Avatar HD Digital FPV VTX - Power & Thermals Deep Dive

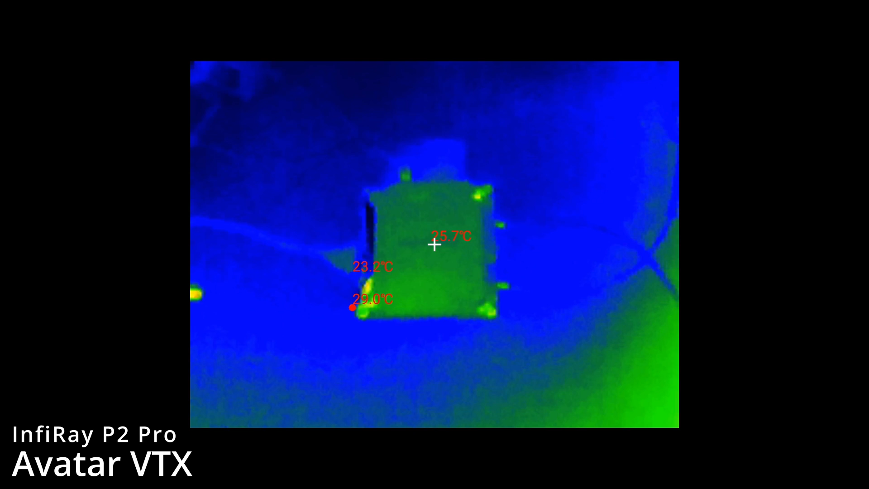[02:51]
It's currently set to maximum output and it is going to connect to my goggles that are located over there and low power mode has been turned off as well. Now you can see it start to warm up. We can see that there's a hot area over there on the side of the PCB by the antenna ports which is interesting. That's on the other side of the board. On this side though you're seeing that heat sink heat up fairly evenly actually.
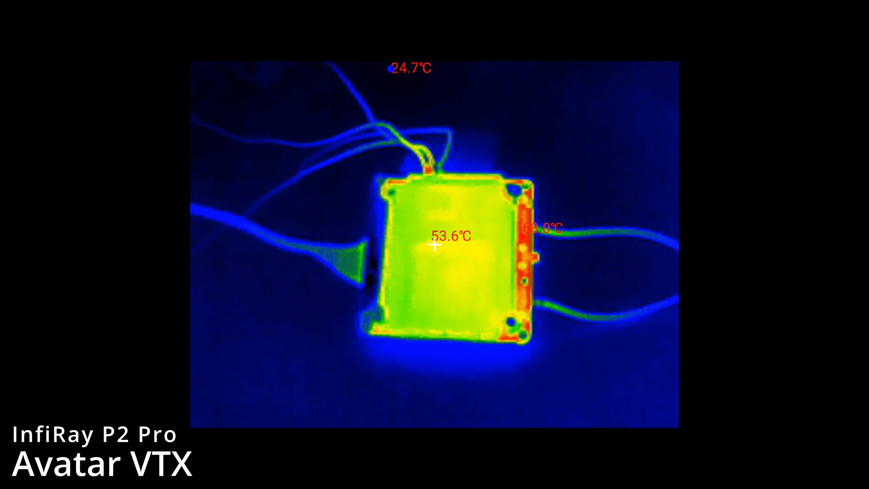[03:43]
On screen: spot 53.6°C
but that really isn't showing through on the heat sink itself. What we'll do is just leave it and just show you what it gets to and then we will flip it over and perform the same test on the other side. What's interesting is you're not seeing anywhere in the middle get very very hot. It's the PCB that seems to be increasing in temperature with the heat sink overall doing a good job but what you're not seeing is that bulge area specifically where the SoC is get very hot in itself. What we'll do is leave it continue to warm up and then we will swap it over to the other side.
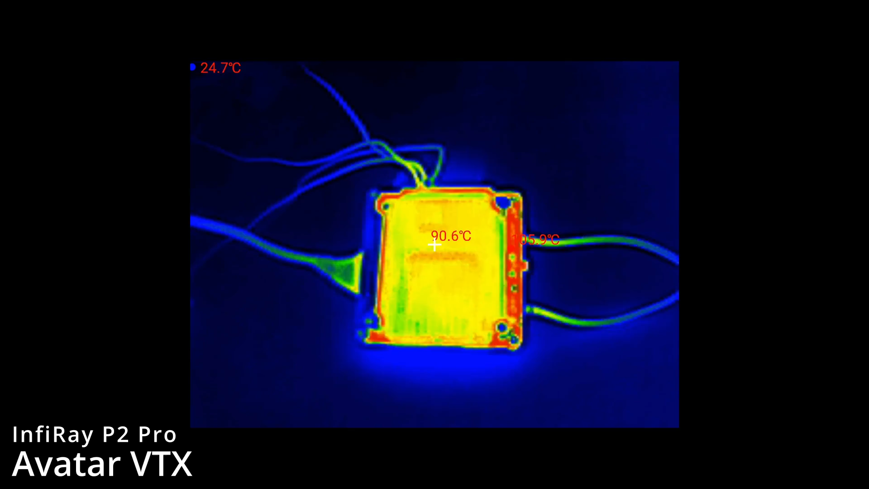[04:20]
On screen: spot 90.6°C, min 24.7°C
Now at this point here I have simply rotated the VTX around.
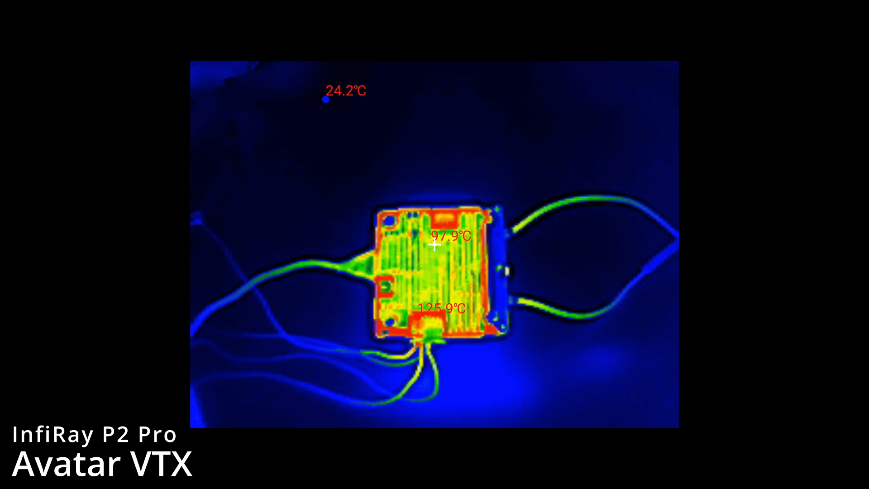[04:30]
I haven't allowed it to cool at this point. I'm simply showing it to you as it is having been on for a few minutes looking at the other side of the board. You can clearly see again that we're seeing very similar behaviour with the heat sink itself remaining cooler but the board around the heat sink looking very very hot. Now just to show you some proper temperature readings on this as we're doing it the thermal view that you saw just now wasn't pre-calibrated and there were some pretty high temperatures being shown there.
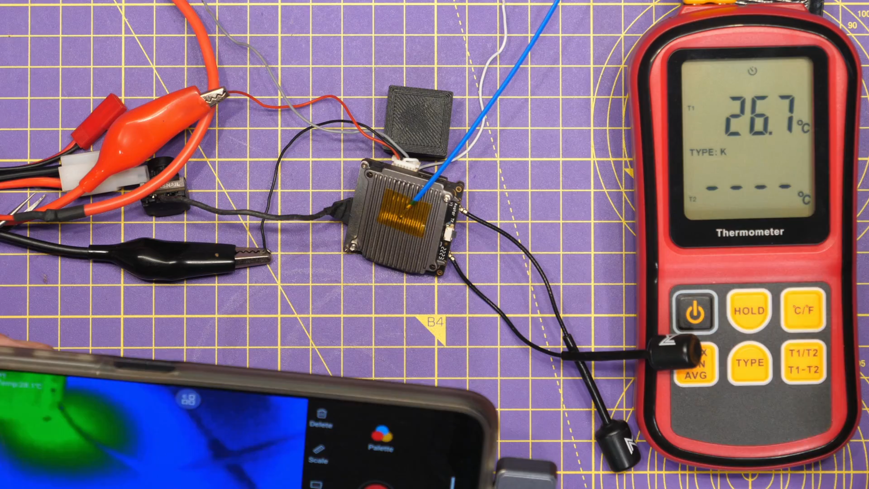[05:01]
However now I've connected up a thermocouple that is on top of the VTX and we're currently showing about 26 degrees. We're going to start recording on the thermal and whilst the thermal doesn't match exactly it's at 31 it'll give us an idea of where we're at.
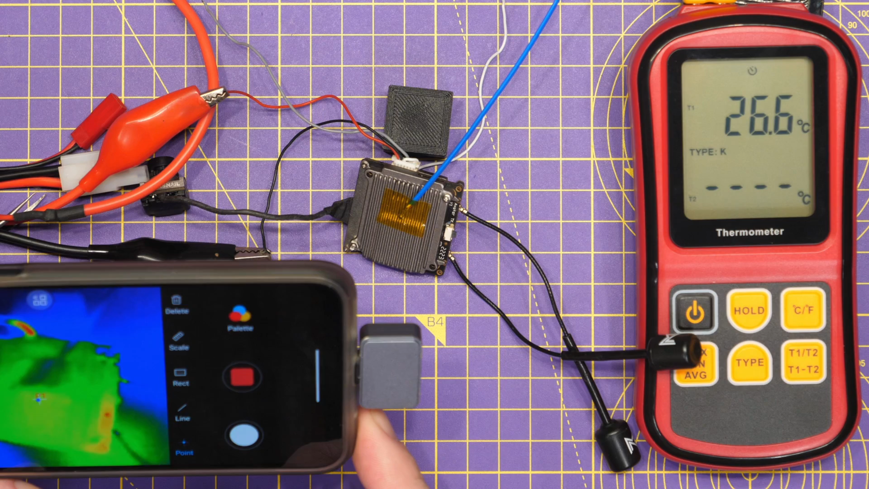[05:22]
So what we'll do is power on, let the VTX power up and then we'll start to see what kind of temperatures we're getting from this in use. You can see there where the thermal couple is. We're starting to see the temperature increase on the board so that area there is showing 44 degrees but the heat sink is currently showing 40 on the thermals. You can see that the thermal isn't accurate at the moment from a temperature measurement point of view but this is also going to
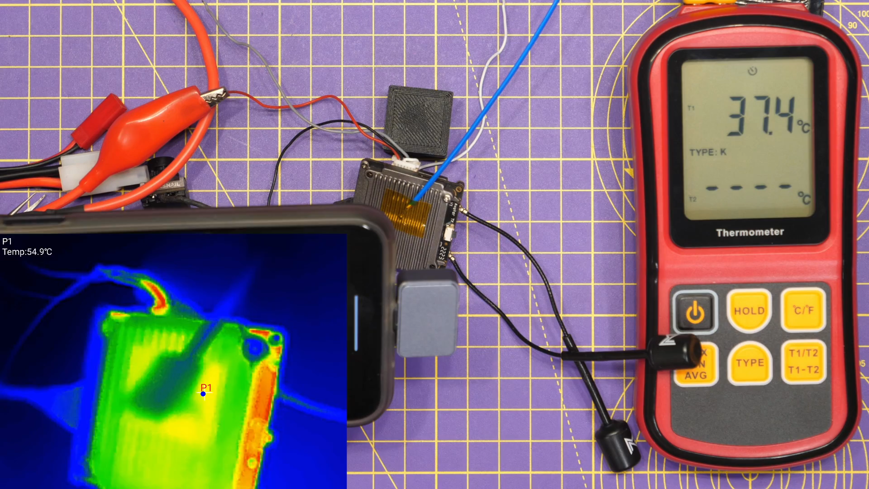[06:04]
On screen: spot 54.9°C
be slower than the thermal for reading as well so it's not going to have the same increase in temperature over time as this will have because this would be much much quicker. But what we'll do now is just let this do its warm-up process and then we'll come back and take a look at what the numbers are actually like.
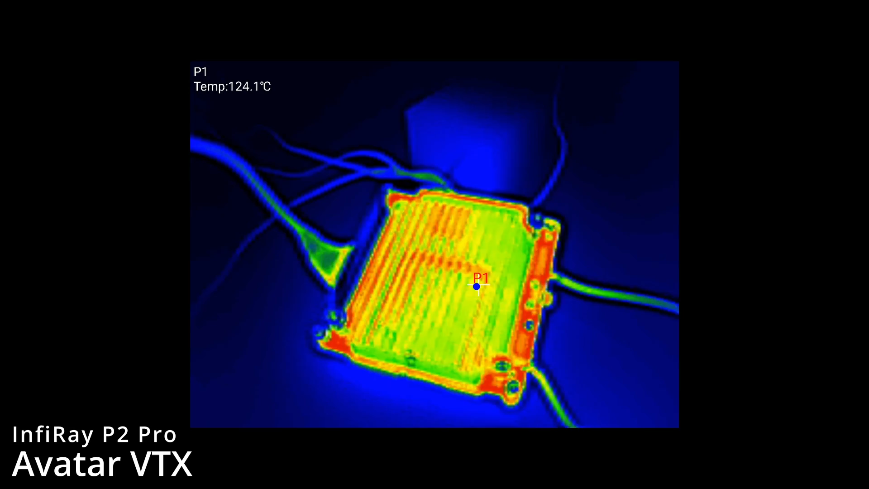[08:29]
On screen: spot 124.1°C
Overall there's no question that these VTXs get hot it's really just a question of how much cooling you're going to need around the edge rather than just the heatsink as well and you're going to need plenty of airflow around this to ensure that the board gets cooled alongside the heatsink as well. Just to show you the other side from cold you can see I've got the thermal on and I'll put the thermal up on the screen in a minute.
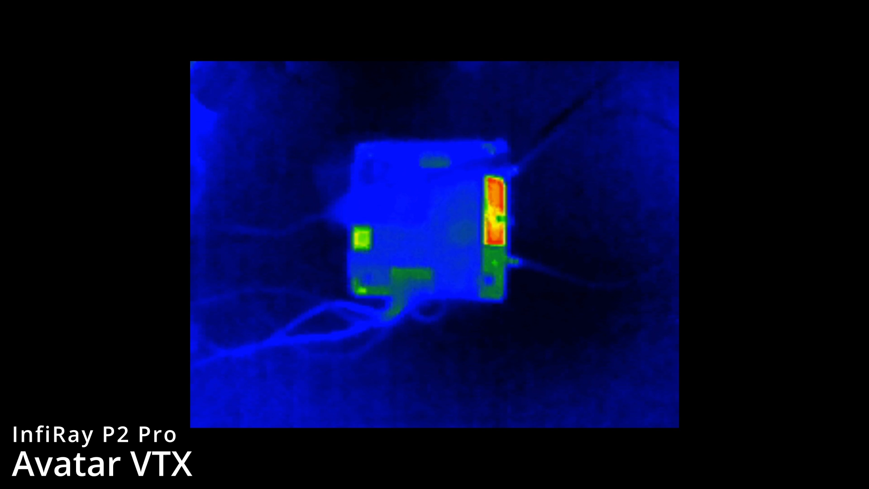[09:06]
You can start to see it getting warm and that temperature coming up on the other side of the board. You can see again that heatsink starting to really show a even colouring and the areas around it now getting very very
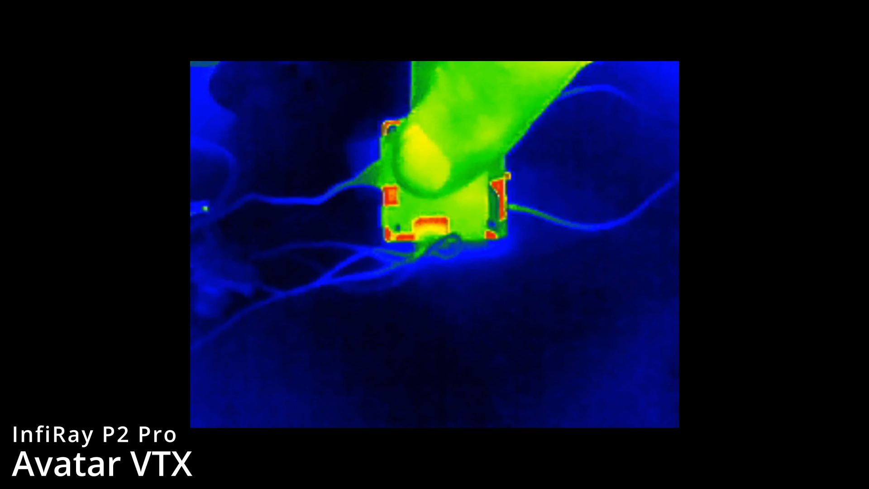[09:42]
Yes it is. So now you can really start to see that temperature kick in and increase. It's going to take a bit of time because it is completely cold but we can now start to see that heat rise taking place.
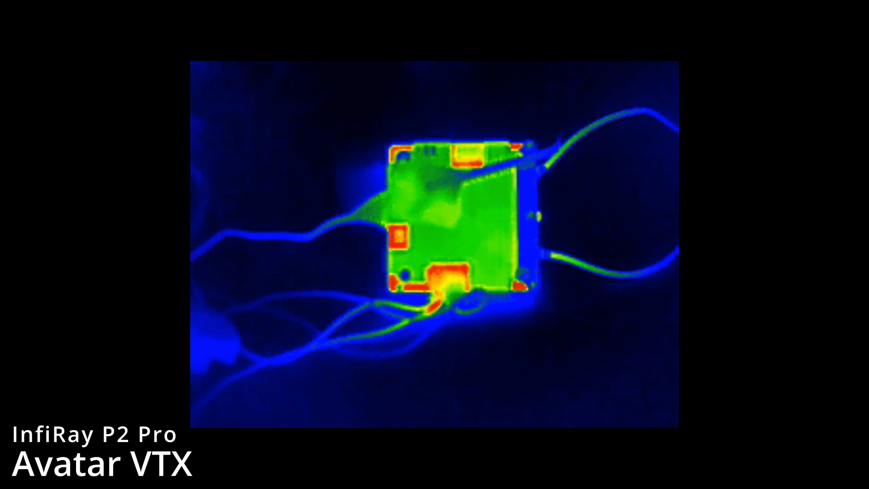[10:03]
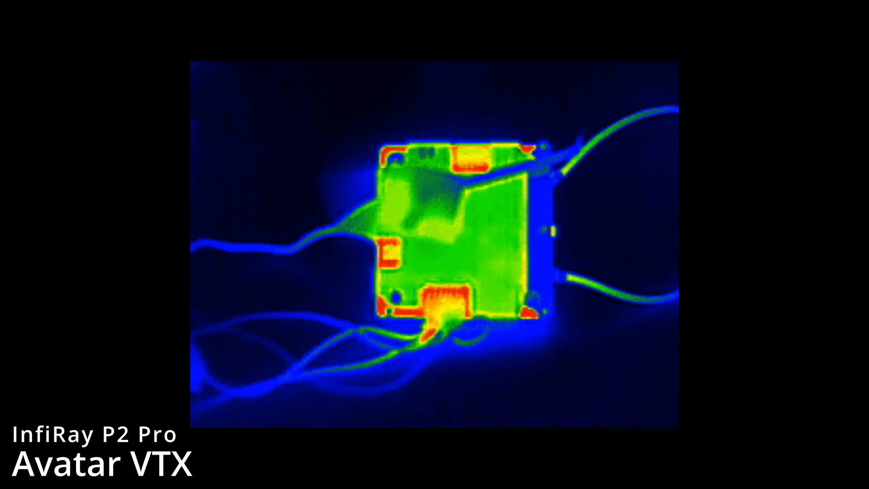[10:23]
Okay now just looking back about two minutes later we're up to 65 degrees and if
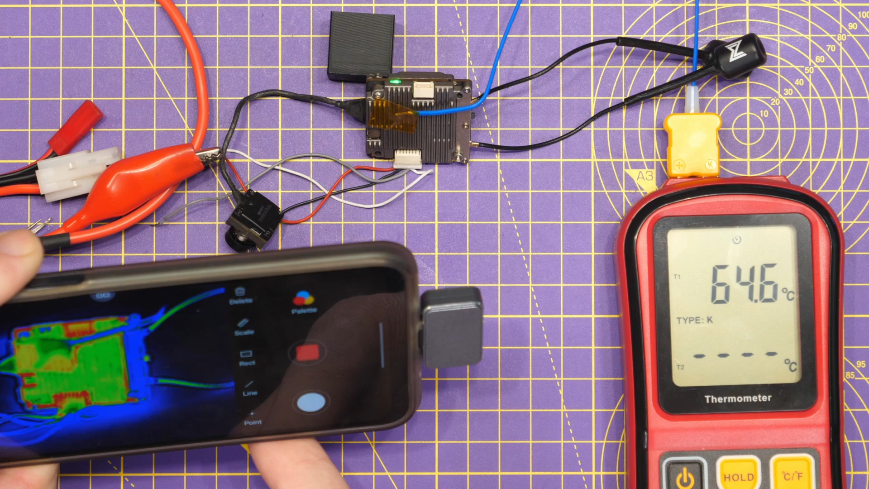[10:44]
we look at the thermal you can see very much the same picture. Again the heatsink showing cooler than the main area around the sides. It's clear that it's the PCB that is really showing the heat and the heatsink is doing its job well. It's cooler because it is radiating that heat away from the board but the areas where there isn't heatsink there's no thermal transfer and as such that's why it's looking so hot on the thermal camera.